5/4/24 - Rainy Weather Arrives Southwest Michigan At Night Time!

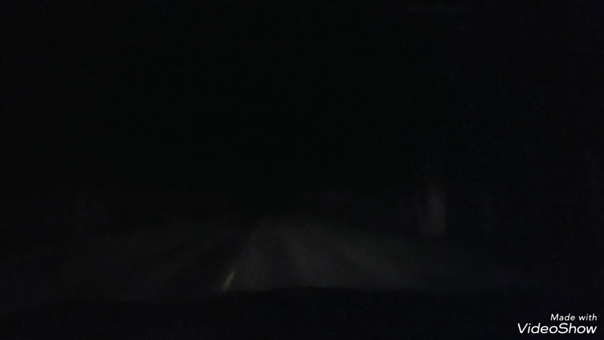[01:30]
Sorry, the video ain't turning out the best. It's nighttime. All right, we drove out of the rain for a bit. Now we're kind of driving back into it. I think we're kind of on the edge of the storm, about to get hit or something. I don't know if it's heading straight east or if it's heading northeast and I'm driving in and out of it or what.
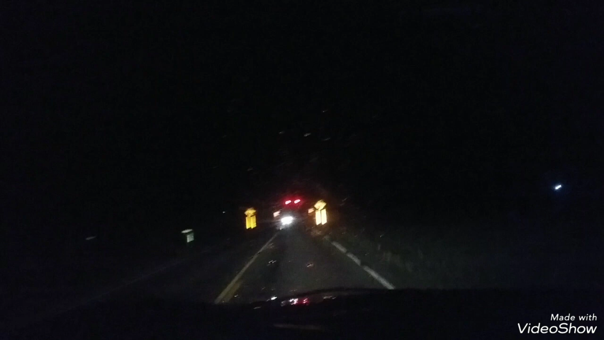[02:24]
So, yeah. I kind of suck to lose power right now, especially before I get my room cooled down from the hot air. Oh my gosh. I need to get new frickin' wipers, man.
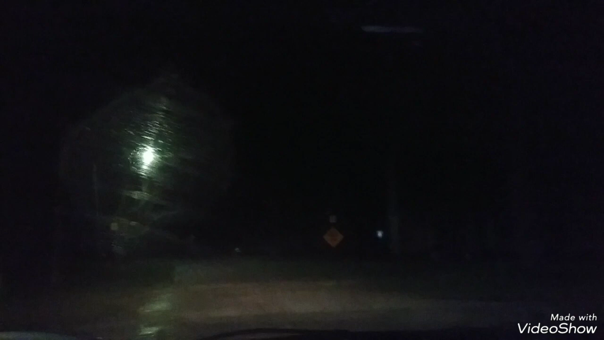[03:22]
starting to rain more and more so the sooner i get this done the better thankfully the wind isn't blowing like crazy here